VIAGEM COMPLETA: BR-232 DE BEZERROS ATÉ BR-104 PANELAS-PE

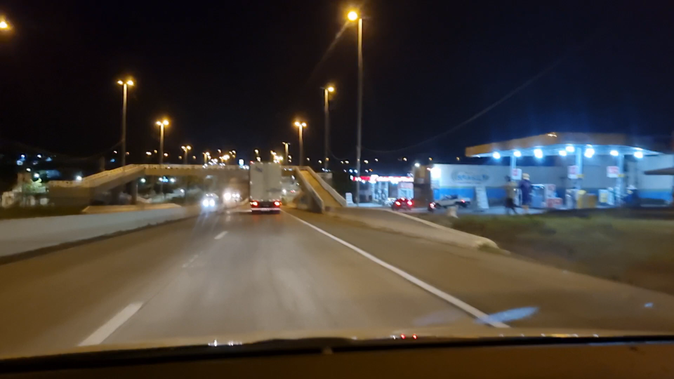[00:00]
Fala pessoal, boa noite, tudo bom? Estou passando aqui por Bezerros, município aqui do estado de Pernambuco, BR-232. Vamos saindo agora aqui de Bezerros até a cidade de Panelas, Pernambuco.
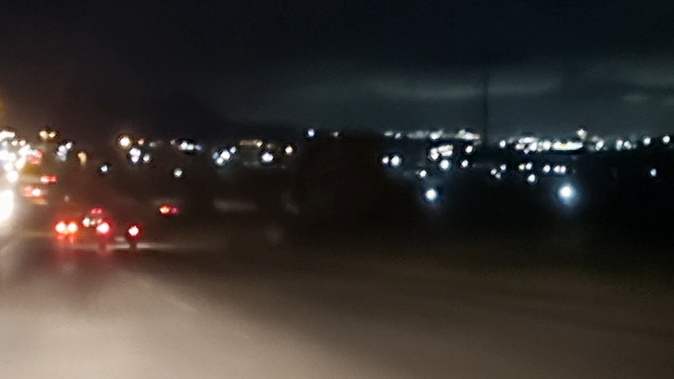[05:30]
Não tá o céu claro lá na frente. Aqui tem um retorno. Vamos voltar para Bezerros. Pegar também para o povoado de Sapucarana. Fica próximo daqui de Encruzilhada. Aqui tem uma placa aí sinalizando, ó.
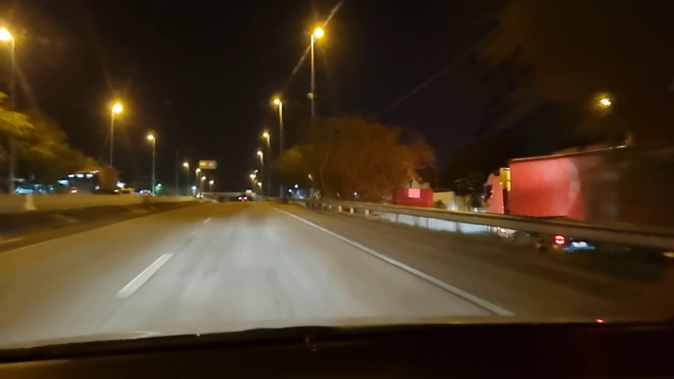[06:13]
fiscalização eletrônica. Essa aqui é a primeira, a velocidade permitida é até 60. Tem uma passarela aqui, como vocês estão vendo, sendo que muitos pedestres, quando vão atravessar a BR, não passa pela passarela.
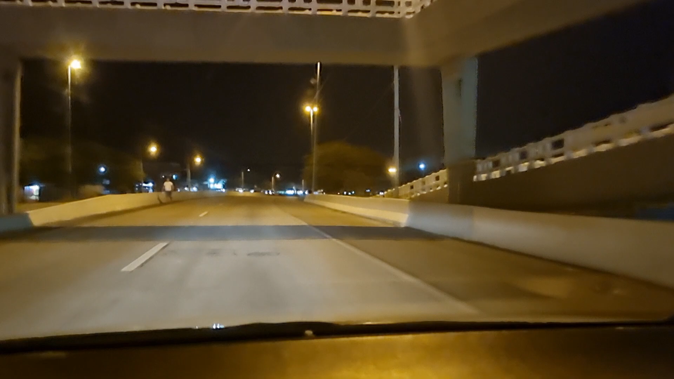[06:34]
O pessoal pula aí essa parte aí de cimento, essa divisão que tem no meio, para atravessar a pista. E aí tem que ter bastante cuidado para evitar atropelamento. Aqui, ó, tem mais uma fiscalização eletrônica. Do lado esquerdo tem bastante barraquinha de vender bolacha. Tá tudo funcionando nesse horário agora. São 18 horas e 22 minutos.
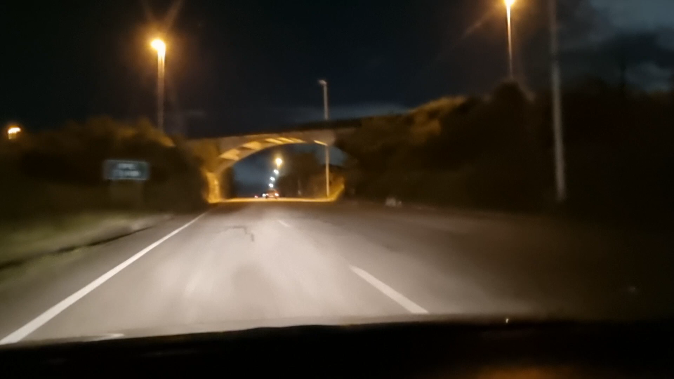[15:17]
Avenida José Rodrigues de Jesus, aí nesse viaduto, e também Estrada de Agrestina. Se você acessar a internet para consultar, você vai ver que tem esses dois nomes.
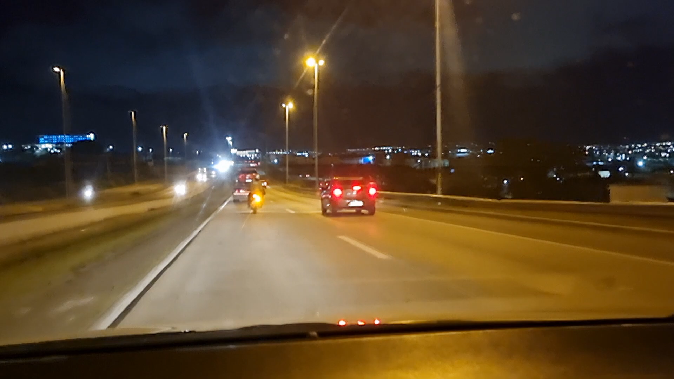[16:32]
Vamos sair da 232. Aqui pega na direita, tem a placa aí, para Campina Grande, Toritama, Santa Cruz. Você vai entrar aqui, não tá esses carros aí com a seta ligada, para pegar a direita. Aí você já chega na 104, sentido Toritama e Paraíba também, Campina Grande. Aqui para pegar a 104, sentido Alagoas,
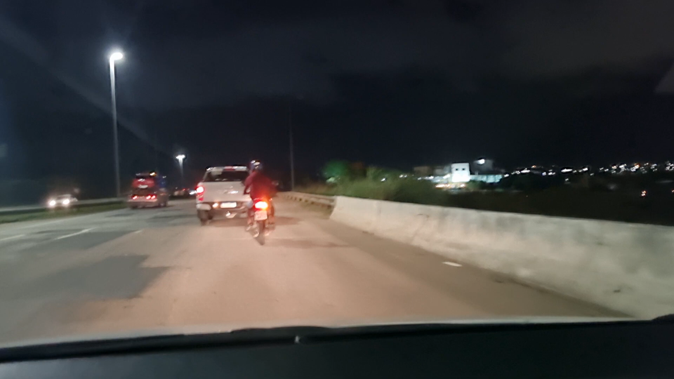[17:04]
estou passando por cima do viaduto, embaixo dele fica a BR-104. Aqui eu vou fazer esse contorno aqui, só volta para pegar a 104 sentido Alagoas. Ali o Morro Bom Jesus, lá na frente.
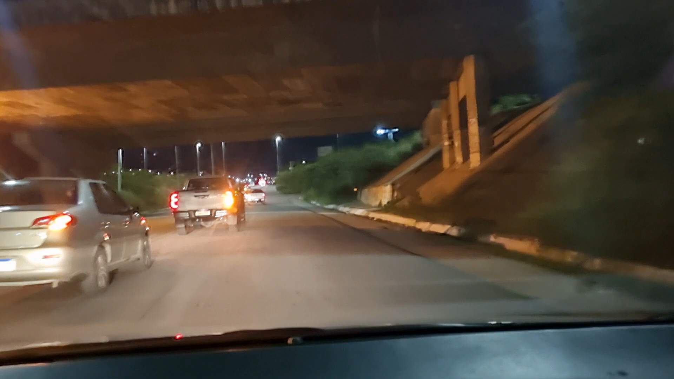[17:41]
uma diminuída na velocidade, porque a preferência é de quem está vindo na BR-104. Passamos por baixo do viaduto, como vocês acabaram de ver.
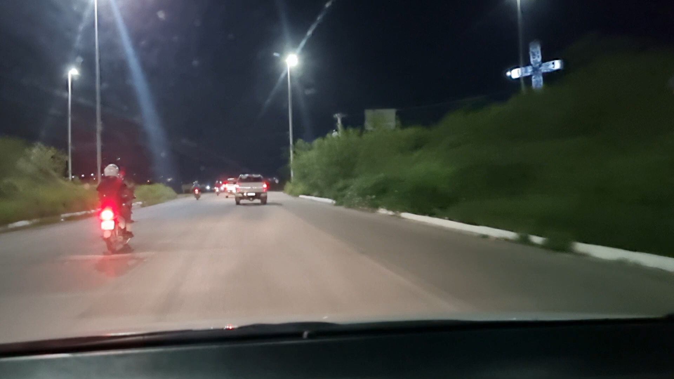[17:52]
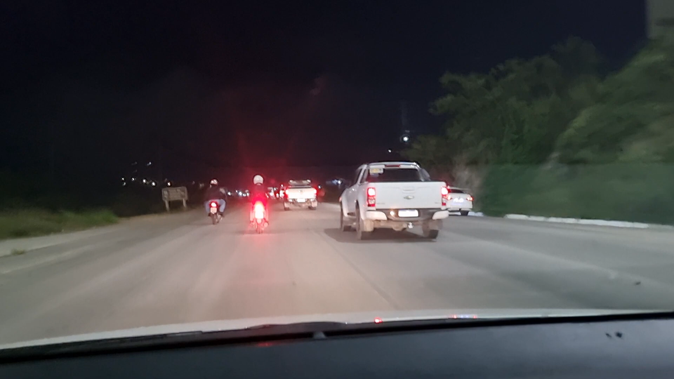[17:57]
E aqui seguimos em frente agora.
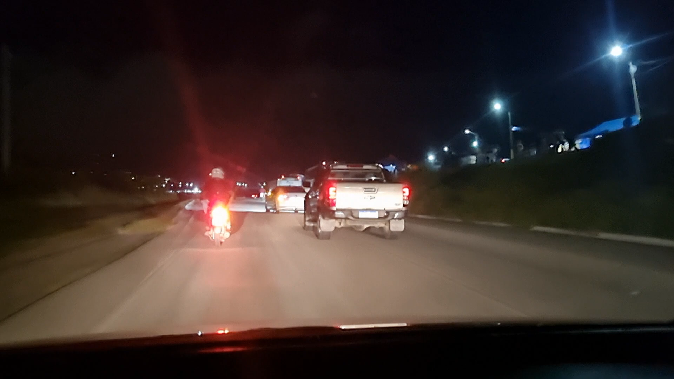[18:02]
Tem um movimento grande aqui esse horário por conta de uma faculdade que tem aqui do meu lado direito. E aí
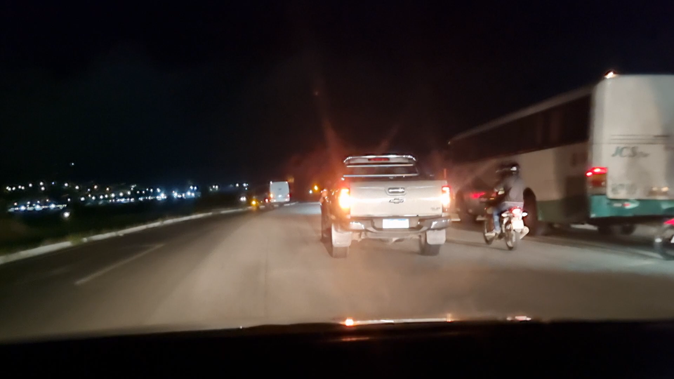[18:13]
se concentra bastante carro esse horário, ônibus, moto, que é dos estudantes, dos professores que estão chegando na faculdade.
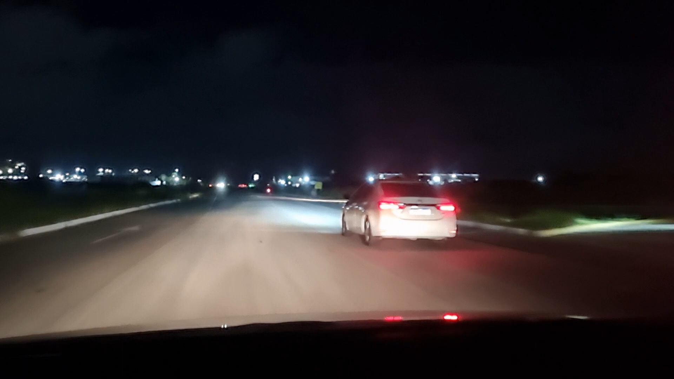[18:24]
E aí o movimento fica grande. É esse horário agora, que são 18h34. E também se você passar 10 horas da noite, que é o horário que está acabando
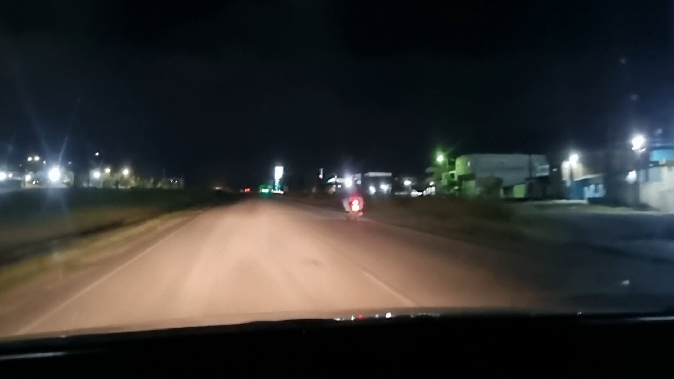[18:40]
as aulas da faculdade. Aqui à minha esquerda fica a central de abastecimento de Caruaru, conhecido como SEACA. Tem um retorno aqui à esquerda.
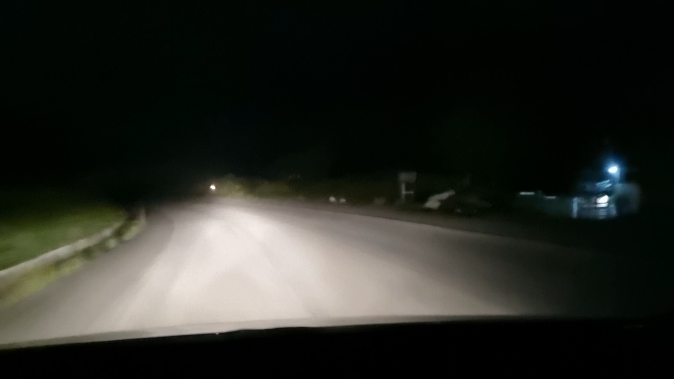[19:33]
porque de repente pode vir um carro e aí você vai colidir que tá vindo. Essa duplicação aqui, ela vai até aí na frente, depois do retorno. Tem outro retorno aí na frente, mas depois dele encerra a duplicação aqui da 104 e a gente continua na 104 sem ser duplicada.
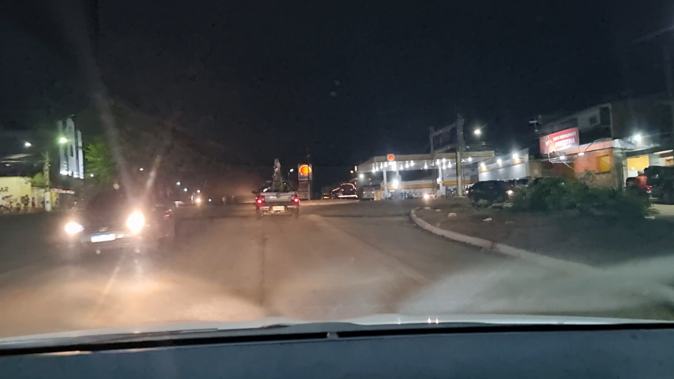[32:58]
Aqui de Agrestina tá de parabéns. Ficou muito legal, muito bonito. A entrada aí com o nome aí, Agrestina,
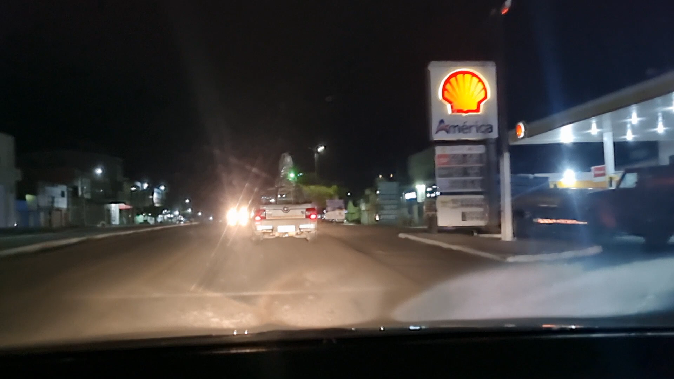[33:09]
e aquele desenho também que fizeram na lateral. Aquelas imagens que foi colocada lá.
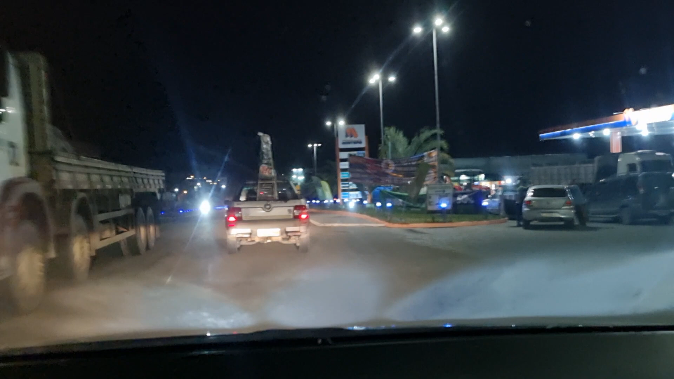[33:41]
Aqui tem mais um posto de combustível. Etanol 4,9, diesel 6,28, o S10.
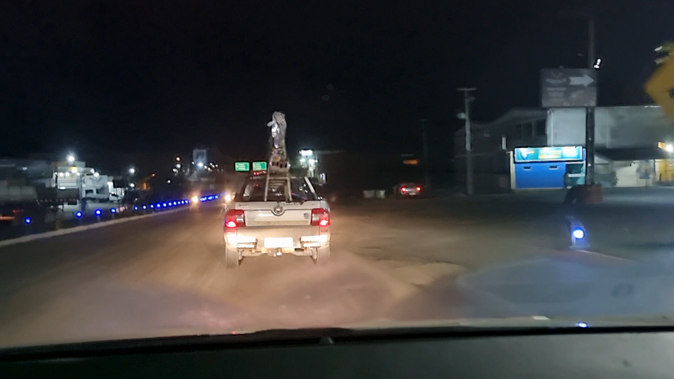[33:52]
Do meu lado esquerdo tem outro posto de combustível. Passou esse último posto aqui. O próximo posto agora só lá em Cupira.
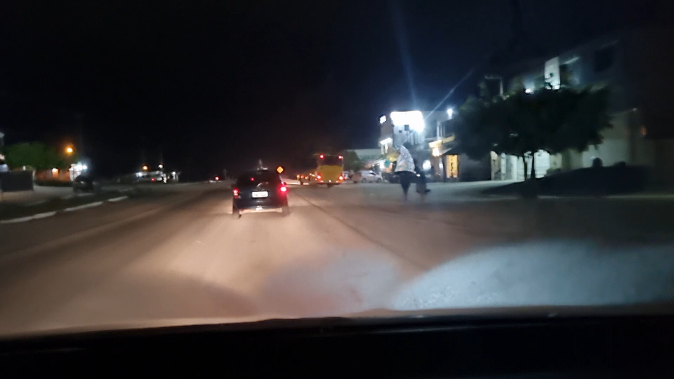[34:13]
Daqui a mais ou menos de 15 a 20 minutos.